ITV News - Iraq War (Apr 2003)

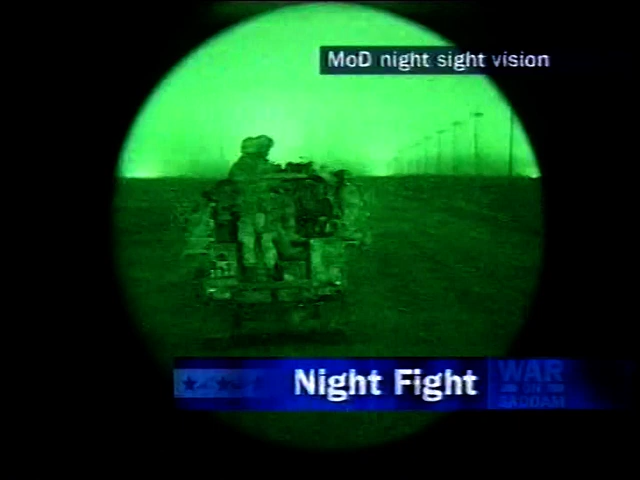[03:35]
The Royal Marines pushed forward in pitch black, their night vision equipment giving them a tactical advantage.
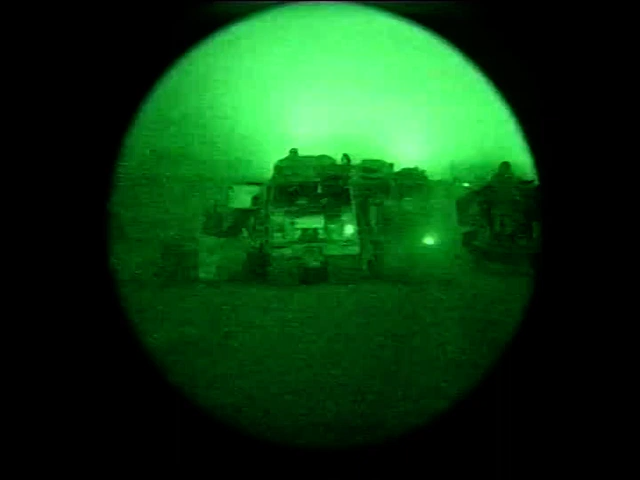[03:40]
Their target, hundreds of Iraqi troops and paramilitaries who've
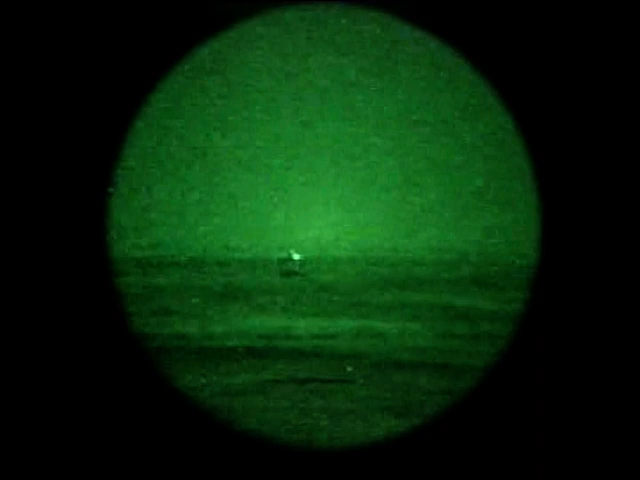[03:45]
been using the cover of darkness and a village to launch guerrilla attacks on allied troops.
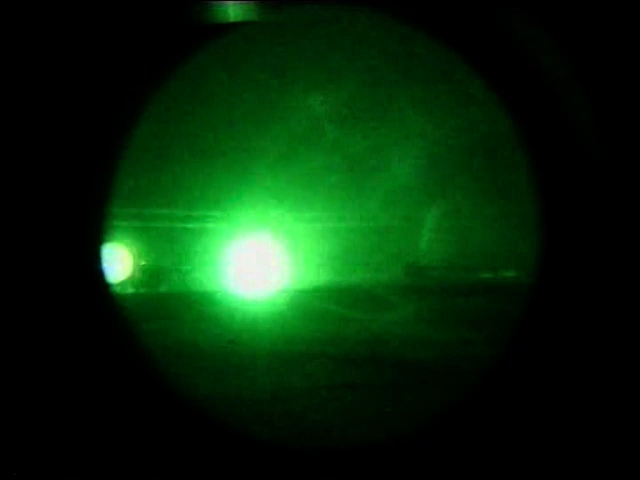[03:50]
On this night, the tables were turned. The Marines' attack was ferocious.
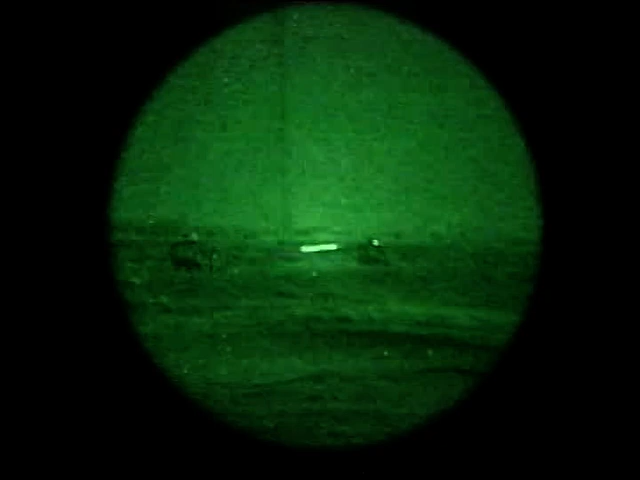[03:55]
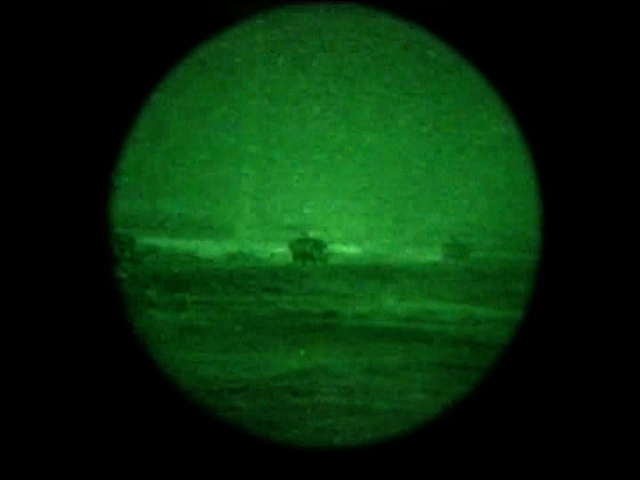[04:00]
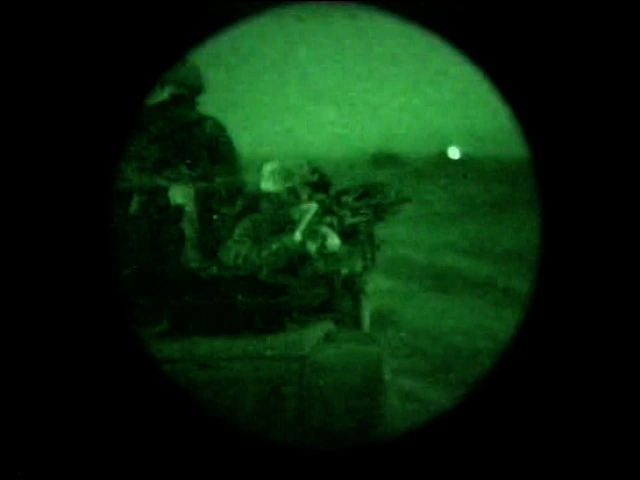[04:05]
A break in the firing, the Marines have broken the back of the Iraqi resistance. But they opened fire again.